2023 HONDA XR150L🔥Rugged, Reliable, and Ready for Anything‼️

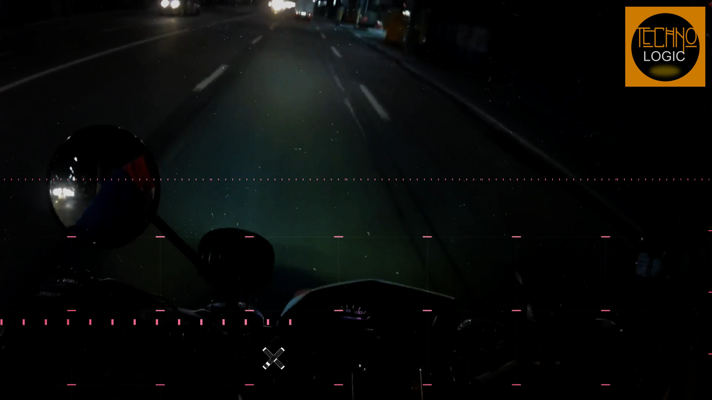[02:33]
The 2023 Honda XR150L has a halogen headlight that provides adequate illumination for night riding or low-light conditions.